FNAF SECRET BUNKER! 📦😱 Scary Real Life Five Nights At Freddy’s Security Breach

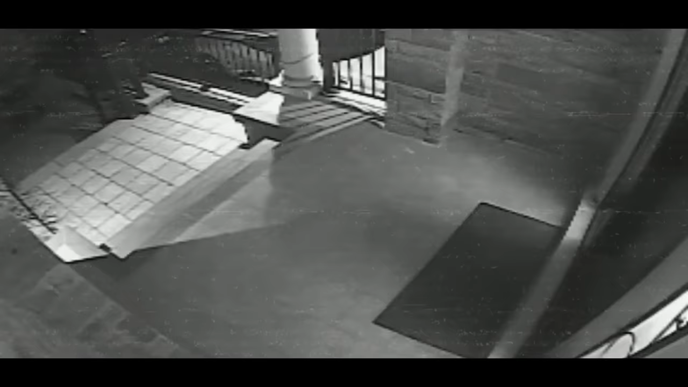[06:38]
That looks pretty sweet. Front door looks good.
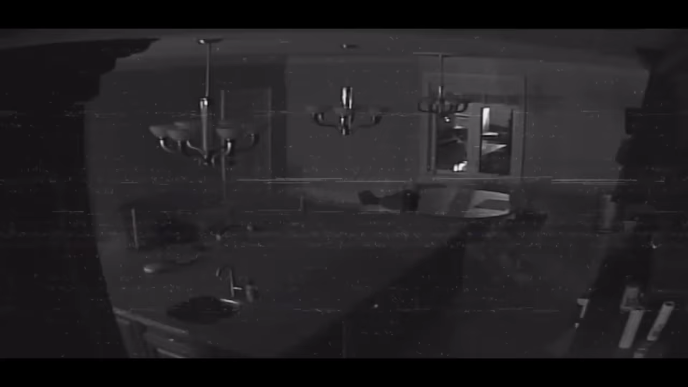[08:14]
What do you mean we're starting to lose lights? I mean, there's no lights on in the kitchen anymore. Okay, office still has lights. Nothing in the kitchen. Why are the lights going out? That's not good. If we can't see where they are, then we don't know where they are, and they could be anywhere in the house. And we can barely see. We've only seen two. Okay, wait, who do we have right now?
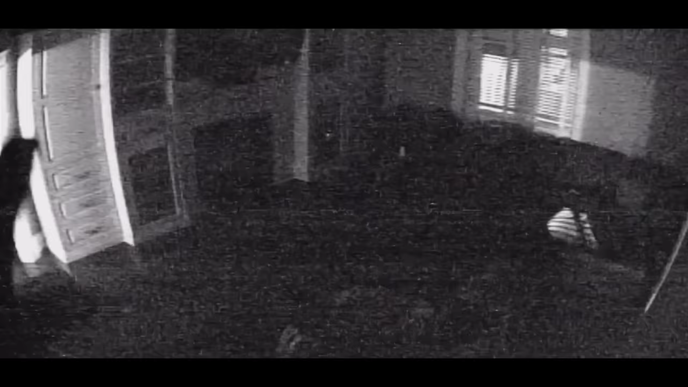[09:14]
Foxy! She's trying to break the camera. She's trying to break the camera, Foxy! Foxy, no!